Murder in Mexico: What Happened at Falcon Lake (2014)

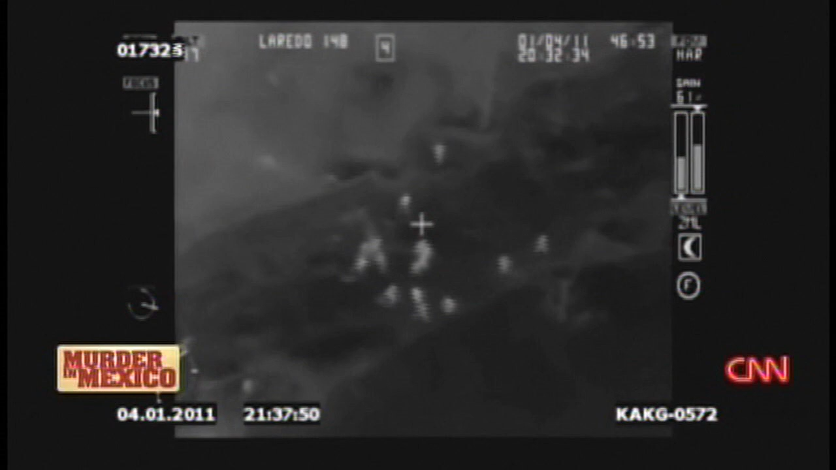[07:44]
captured night after night by the thermal imaging camera mounted underneath his helicopter.
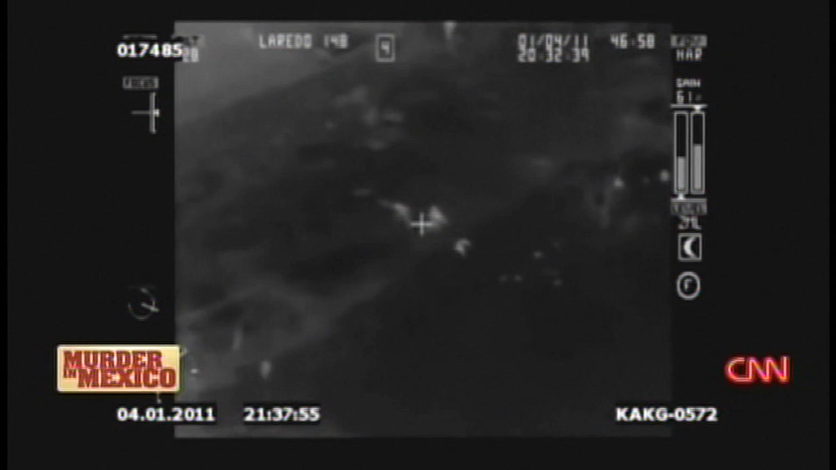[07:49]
Over the last few years, there has been more violence,
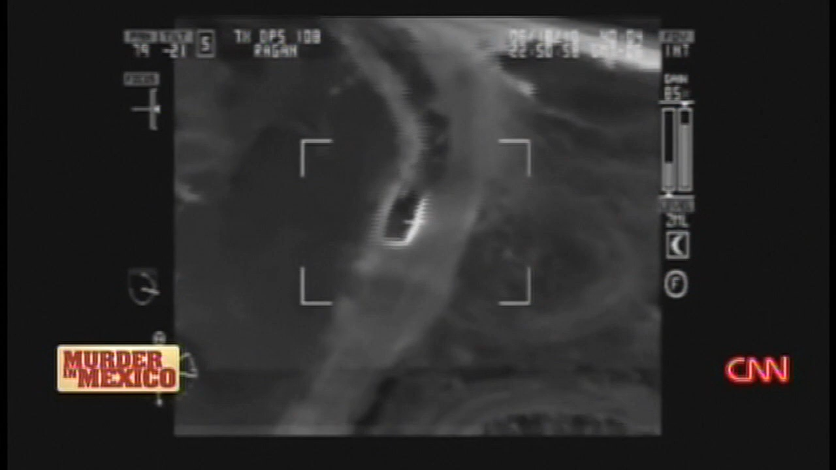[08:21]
Southbound across the military coming up to the river. Their stolen vehicles being hurled full speed into the Rio Grande. Oh my God. Blast down. At first, law enforcement believed these were desperate attempts to escape. Then they began to hear radio traffic, coordinates. Get ready, it's gonna be a splash down. Whiskey Mike's right there.
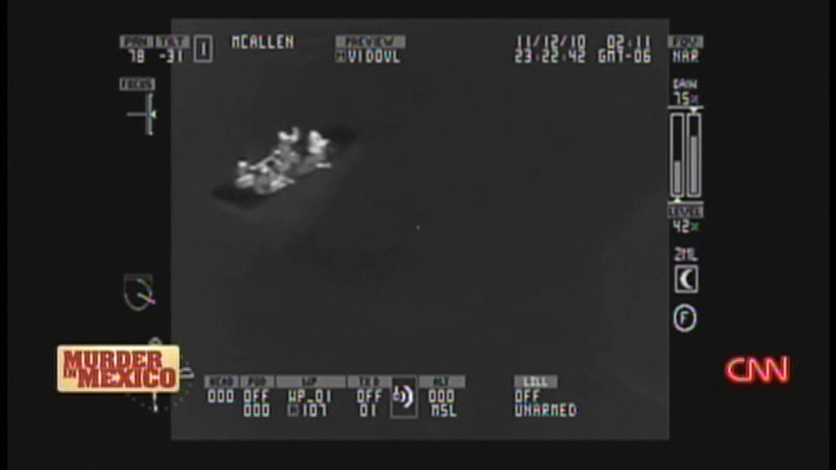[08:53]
Oh, that's a recovery team. 108 to ground unit, there's a recovery team. Recovery team right there at Chimney Park.
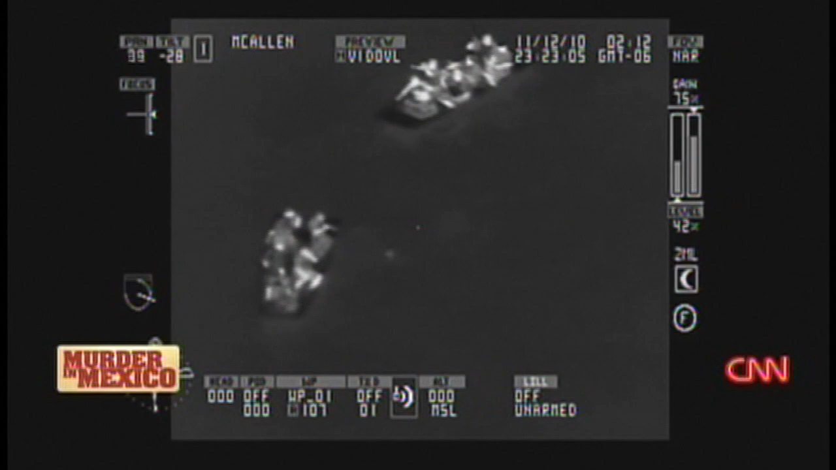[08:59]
The cartels even began organizing search and rescue teams, and suddenly the videos made sense.